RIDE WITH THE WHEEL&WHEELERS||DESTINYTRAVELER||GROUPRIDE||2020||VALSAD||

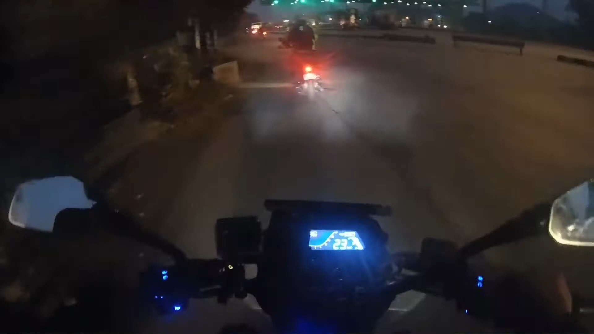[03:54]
सो अभी हमने क्रॉस किया है बगवाड़ा टोल नागा, इसके बाद वापी और वापी के बाद भिलाड़।
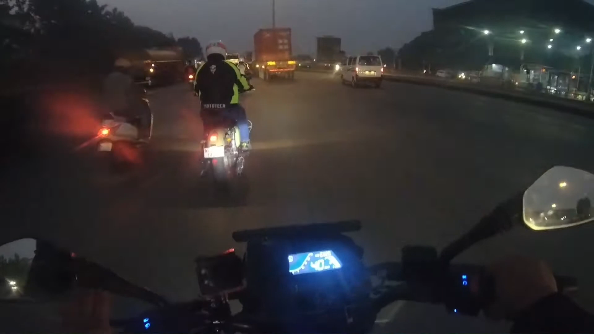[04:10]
भिलाड़ में हमारा टी ब्रेक होगा और उसके बाद ग्रुप से पहचान होगी, उसके बाद आगे राइड कंटिन्यू करेंगे। ट्रैफिक का बहुत इश्यू है।